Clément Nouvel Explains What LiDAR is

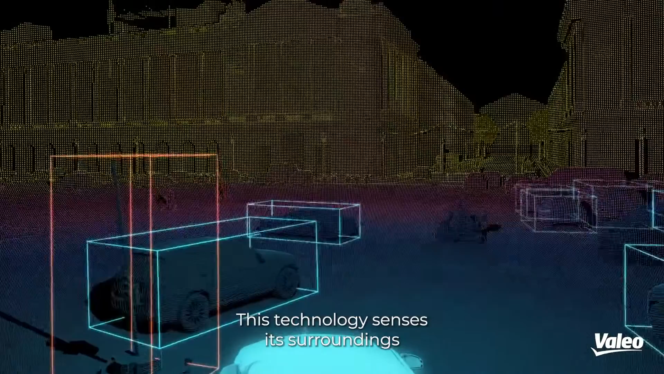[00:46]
This technology senses its surroundings with unparalleled resolution and accuracy.
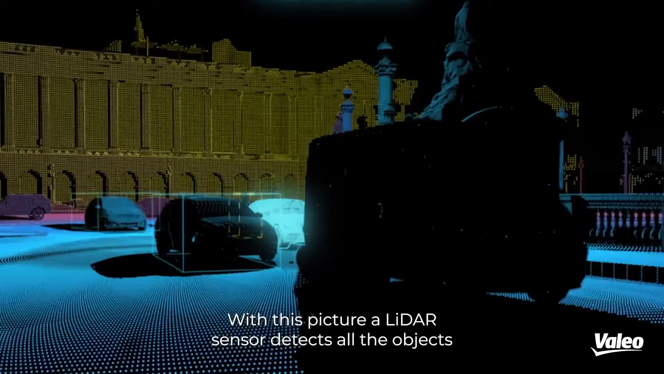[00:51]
With this picture, a LiDAR sensor detects all the objects around the vehicle, classifies and tracks them, and this is all based on a very heavy artificial intelligence.
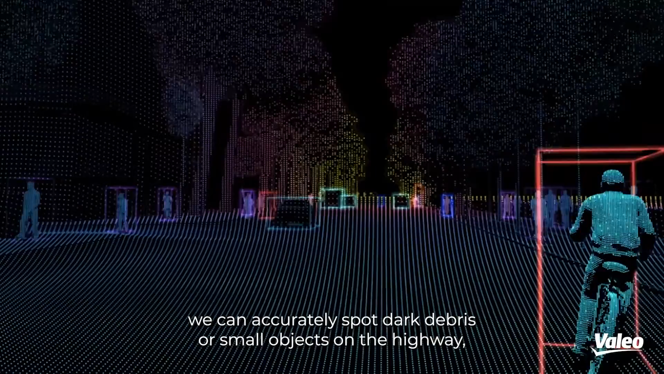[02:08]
With this resolution, we can accurately spot dark debris or small objects on the highway almost 200 meters ahead, even on a pitch black road at night.